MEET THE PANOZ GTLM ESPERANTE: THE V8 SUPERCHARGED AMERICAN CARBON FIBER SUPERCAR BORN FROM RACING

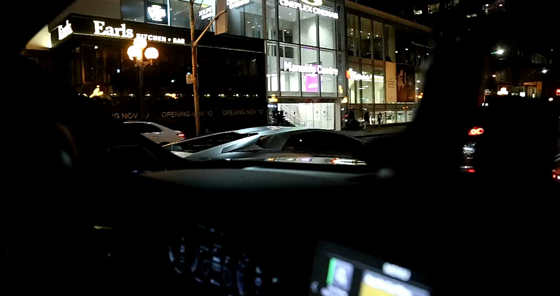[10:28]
We got the best spec Aventador S in front of us, you guys.
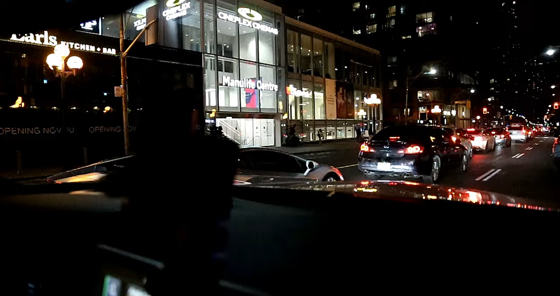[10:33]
Silver on silver, orange calipers. This guy's not sick. Yo.